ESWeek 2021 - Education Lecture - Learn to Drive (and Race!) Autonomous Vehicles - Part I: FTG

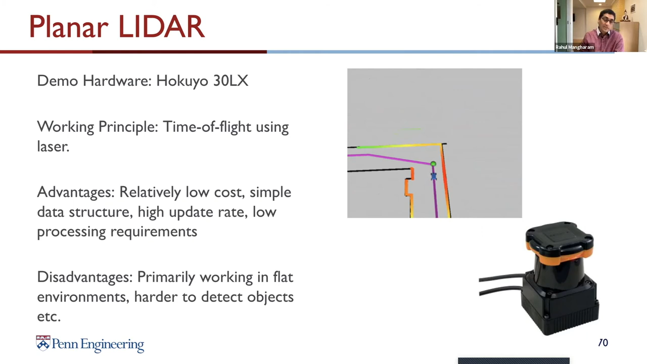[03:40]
And then this one can go up to 30 meters and give you. So, here you can see even in the simulator, we can scan and capture the walls over here. So, as long as you're on a flat surface, you're fine with a 2D LIDAR, right?